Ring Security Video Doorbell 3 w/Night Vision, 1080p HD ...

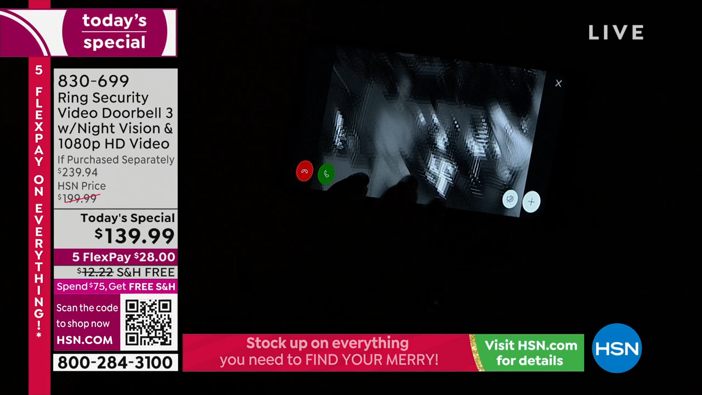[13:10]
So I'm going to pinch and zoom into you. Oh my gosh. Look, that's no question about it. That is Ty. Look at that. Look at him. Yeah, look at that handsome smile. Wow. The only problem is he doesn't have cookies. I didn't bring any. No, no package. Sorry, I forgot the cookies. It's all right. It's fine. I'll let you in. But look at this. It is completely dark in this studio. I can't even see Ty and he's two feet away from me. Right. You can see around the phone that there's complete darkness here and yet everything is completely and totally illuminated with ring. Yes. That's remarkable.
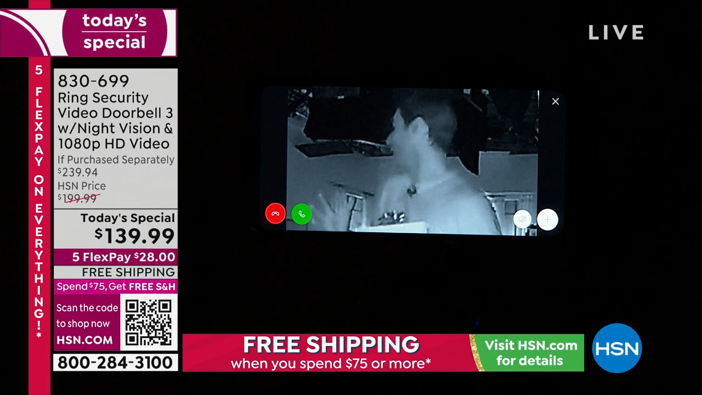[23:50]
There's somebody that just snuck up on you. I saw another face in the video. Who was that? Bill Duggan. Yay. So, yeah, it looks incredible. And that's just an example. So, you can see the studio here is in complete darkness. Yeah. You can see every detail in that darkened situation, which like you said, these crimes happen. Yes. And typically between 6am and 6pm when people are away, but a lot still happens at night. Right.